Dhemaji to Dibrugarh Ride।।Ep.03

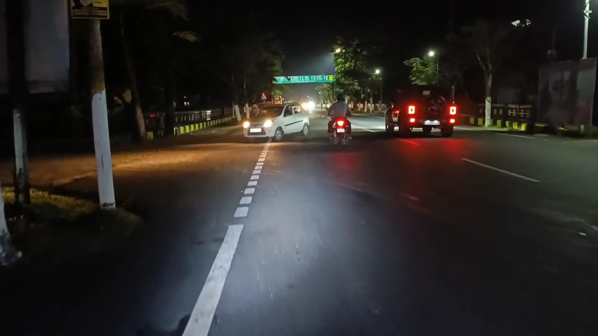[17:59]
কিবা এটা ভাল লাগিছে ইয়াত ঘূৰি পেলাই, ইয়াৰ পৰা বোলে বগীবিল দলং 24 কিলোমিটাৰ, আৰু শিৱসাগৰ 82, যোৰহাট 139, গুৱাহাটী 444 কিলোমিটাৰ।